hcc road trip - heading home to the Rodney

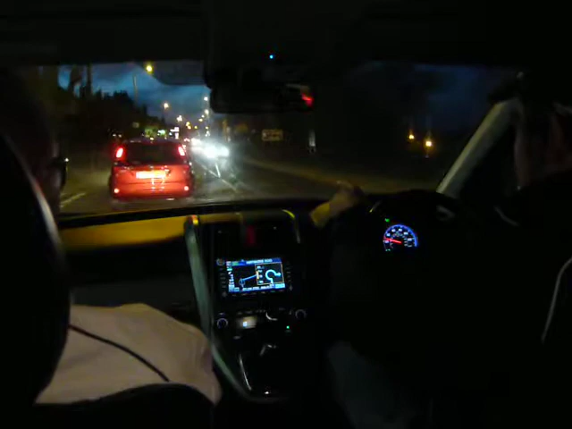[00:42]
If you go down there, I'm fucking ploughing my car into the back of it. Explain that one to you, MD. Me and this car have become one. I won't need two mates here. Come on. Please don't turn right. He's not turning right. He's not turning right. Yeah, he's old. Guaranteed to be old. He ain't gonna wait fucking here for a minute. No, he's not. Go on. Go on, there's nothing coming. Go! Come on, cunt fork!